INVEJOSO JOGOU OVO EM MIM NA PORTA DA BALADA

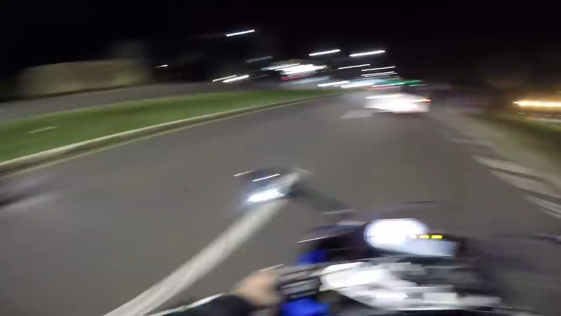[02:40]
Ele passa rápido. Ele é aprendiz, gente. Olha lá, vai passar de boa.
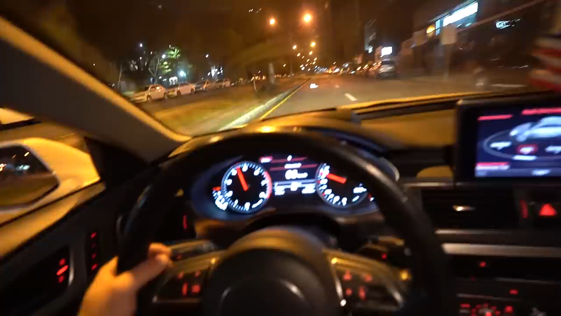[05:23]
O negócio é sinistro, mano. Ó, sinaleirinha, chega na reduzida, ó. Olha que reduzida bonita, mano. Que reduzida bonita. Você tá doido, ó.